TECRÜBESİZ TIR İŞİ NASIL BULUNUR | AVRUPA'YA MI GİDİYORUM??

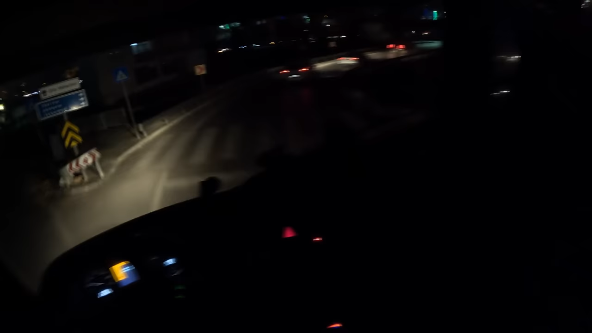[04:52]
Trafiğe bak Çevirme var sanki Ama bu saatte çevirme olmaz Bu da Hiç çıkış saati yapmıyorlar Buranın belli saatlerinde Çevirme yapıyorlar Susurlukta tost yemeyi düşünüyorum Açık yakalarsak orayı Saat yedi